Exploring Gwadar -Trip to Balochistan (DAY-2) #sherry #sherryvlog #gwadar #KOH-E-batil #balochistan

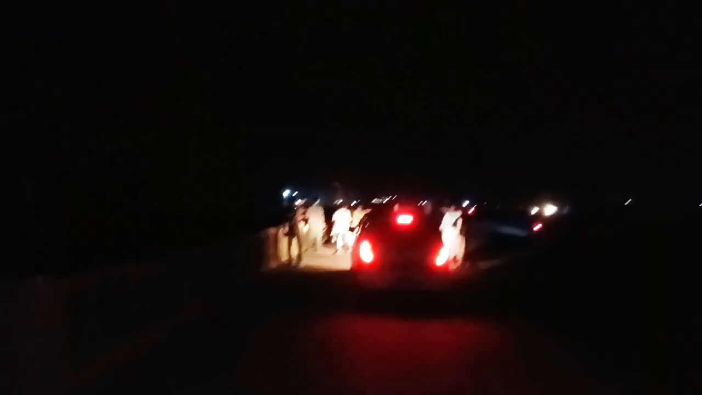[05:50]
सारे खड़े हुए हैं यहाँ पे, गाड़ी वगैरह पार्क करेंगे नीचे, अभी जाएंगे गाड़ी वाड़ी लगा रहे हैं सारे।